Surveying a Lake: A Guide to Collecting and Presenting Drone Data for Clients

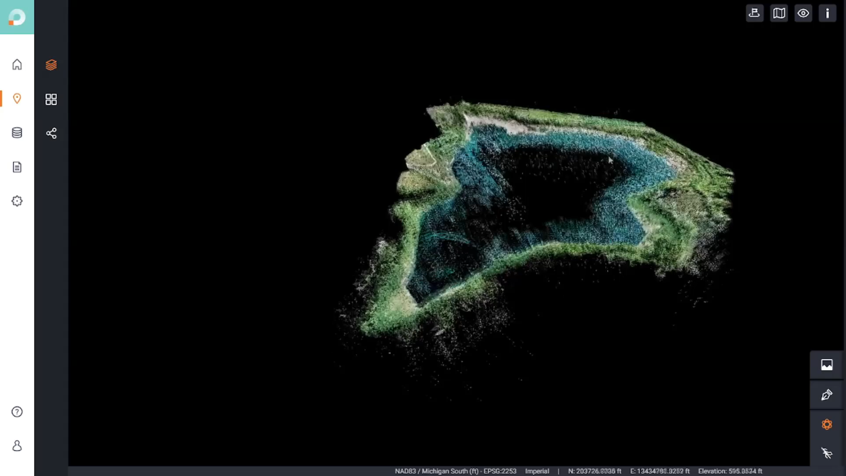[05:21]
Now, there's two ways to navigate in scan. The first is to have an orientation where wherever you click, the entire point cloud will rotate and move with or you can use their superhero option, which will literally zoom into wherever your mouse is.
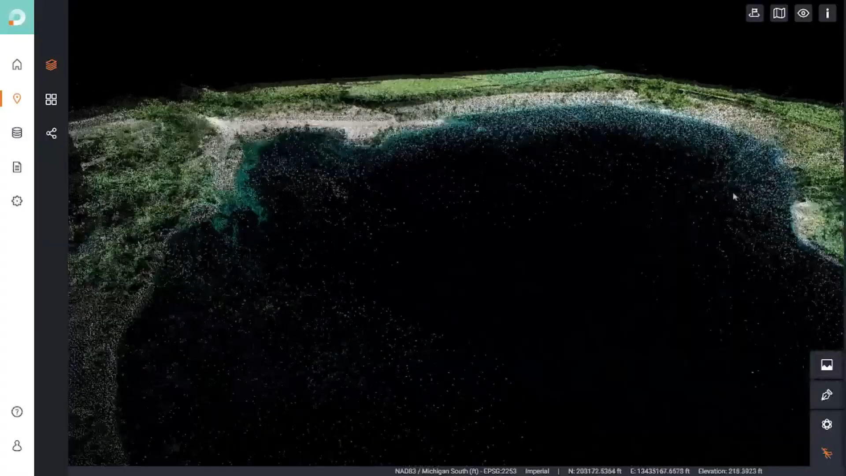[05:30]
Now, the datum that I'm using for this project is NAD 83, Michigan South Zone, and I'm using international feet for the unit.
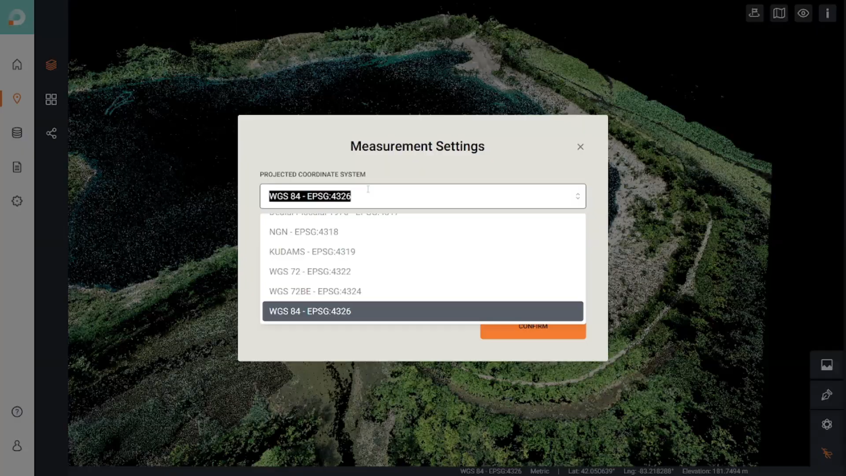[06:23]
I am going to switch back to state plane coordinates though. So we'll go back to NAD 83 Michigan South and I will use international feet. Now, if you're not in one of the states that uses international feet, you'll pick U.S.
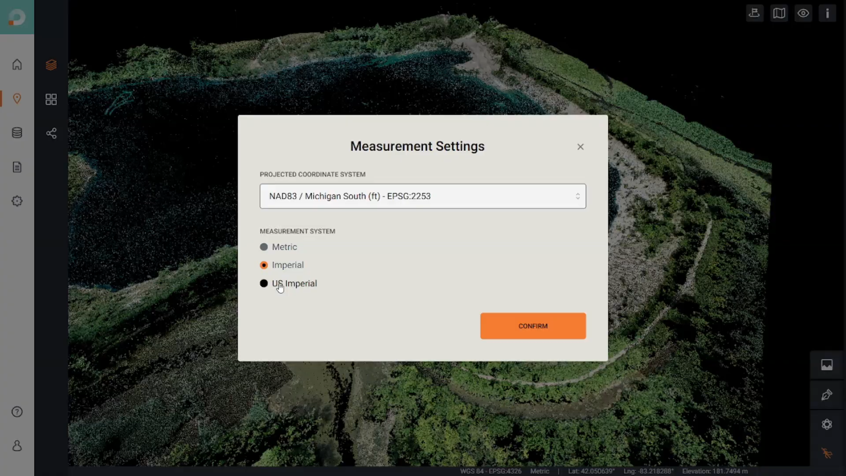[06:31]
Imperial, which is for U.S. survey feet. All right, we'll confirm and now everything is back to how it was before. Now, I want to find the elevation at which the water rests.
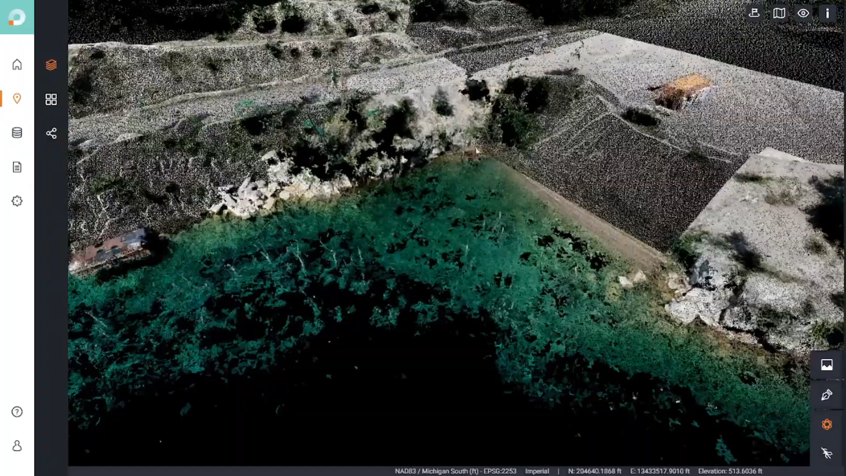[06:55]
So right here in the north and let's see, I will annotate right here.
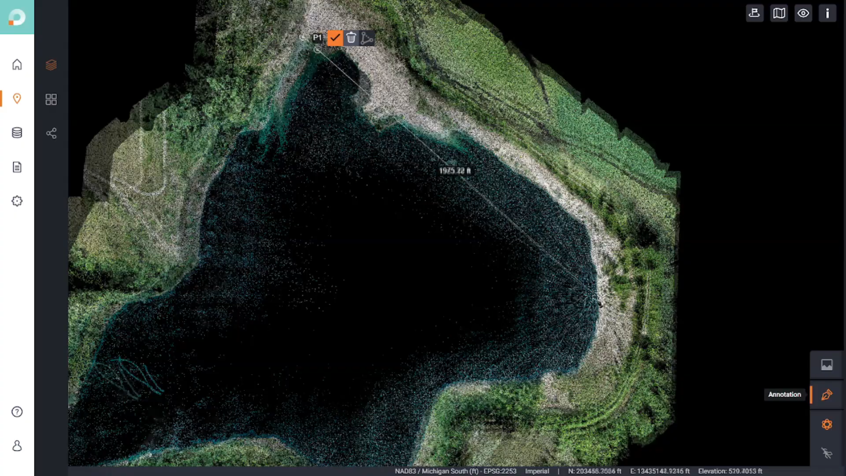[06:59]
Right now, I'll come over to the east side of the project. I'll select my next point right here and I will come down to the south end.
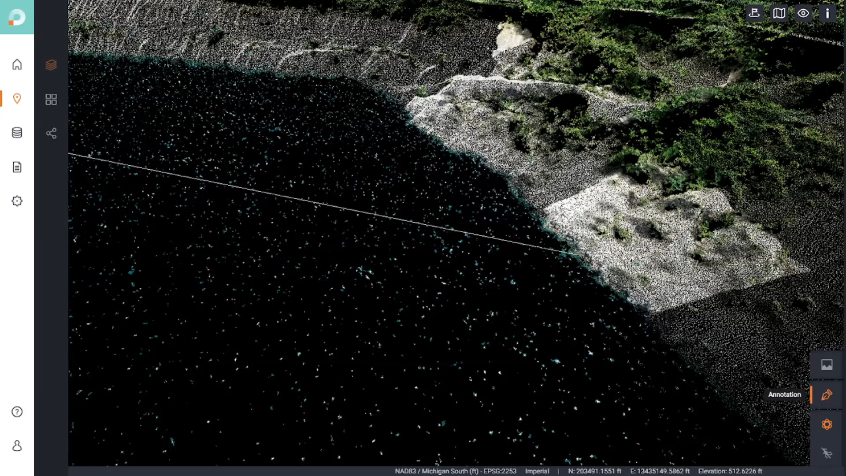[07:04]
Right there is good.
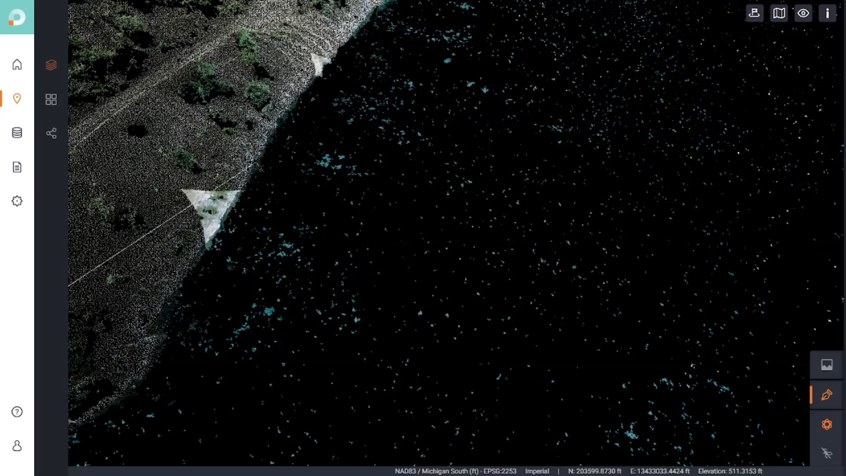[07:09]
And right here is the fifth point. Now I can just press this little checkmark and I will get elevations for all of these points.
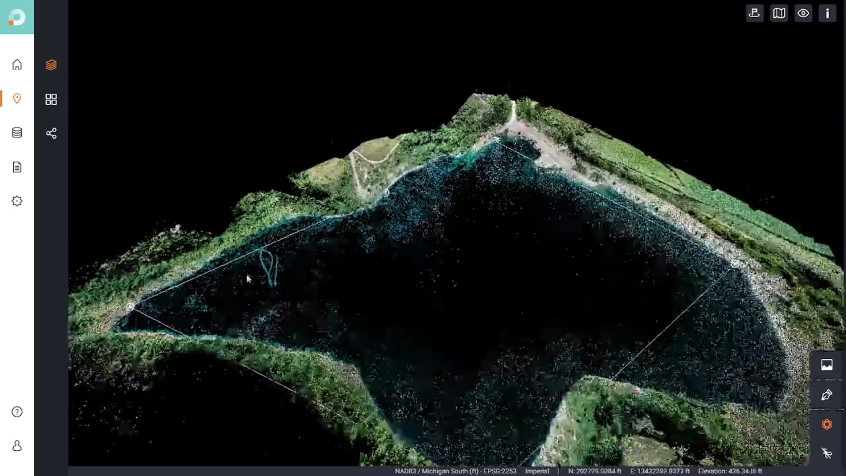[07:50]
So for example, right here in the water, I see that there are some tubes coming out, maybe some pipes.
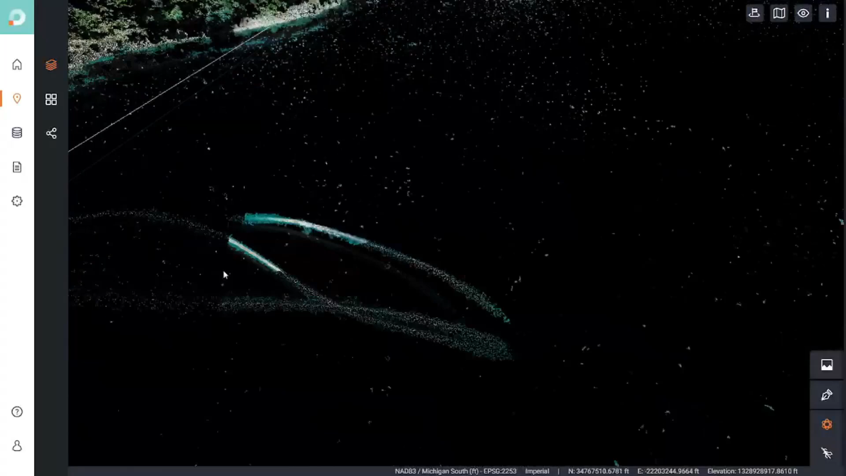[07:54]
I'm not quite sure what I can do is get close and I can just open
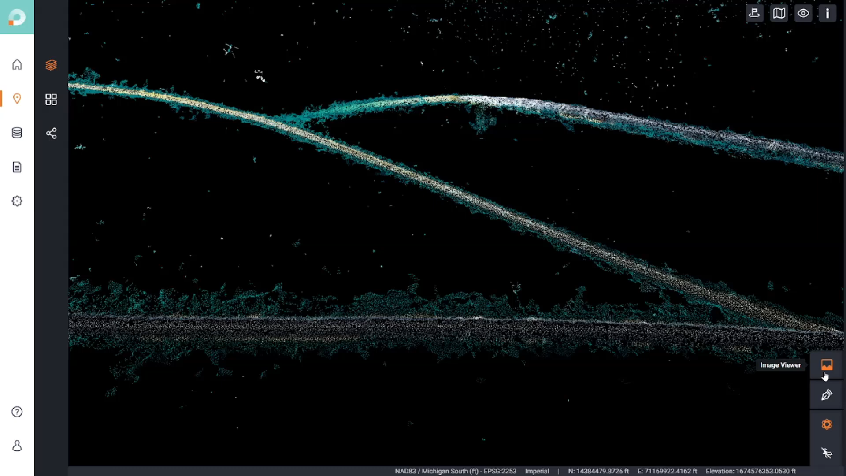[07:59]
up the image viewer and then I could just select one of these pipes. So I'll just select this one right here. I will get the relevant images that are in the area and I'll just select the image that I want to inspect.
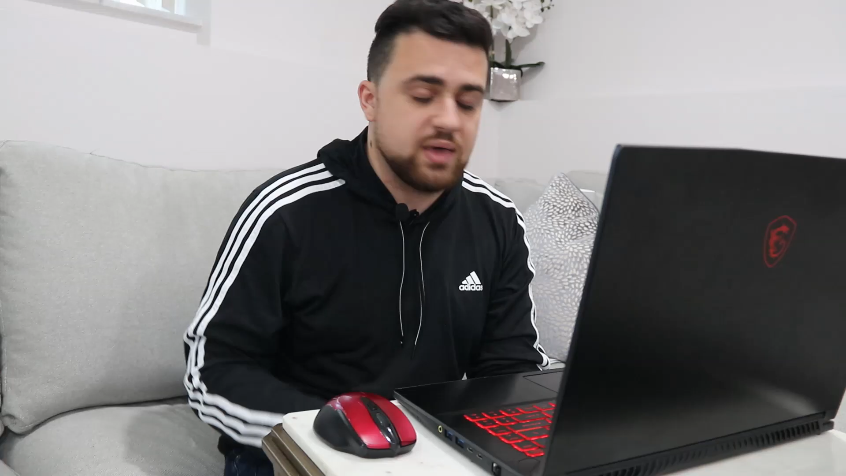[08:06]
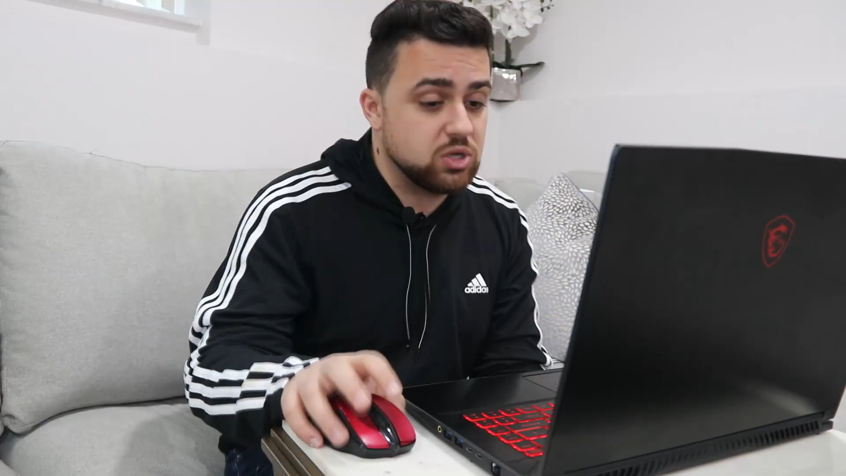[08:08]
So this second image here looks pretty good. I'll pick that the entire project will reorient itself to be in the same spot that the drone was when it took the image. I get a reference to which image this is and the latitude longitude position of the image. And there we go.
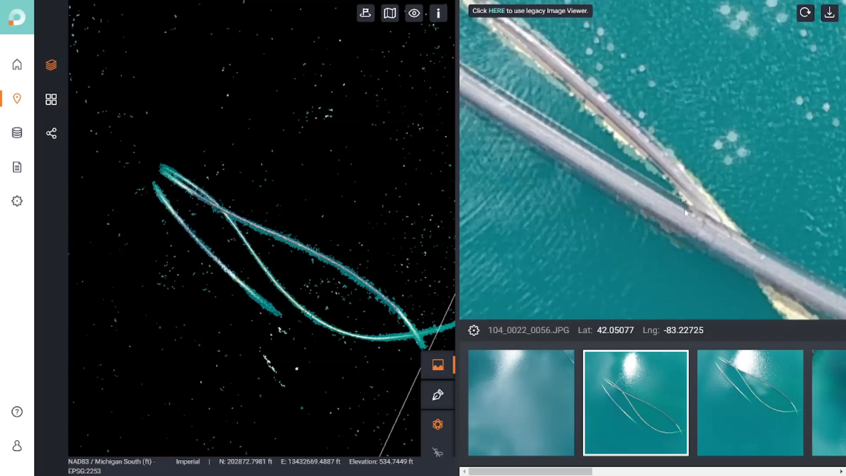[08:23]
I can zoom in and take a closer look at this image and see what exactly is in the point cloud based off of the raw imagery.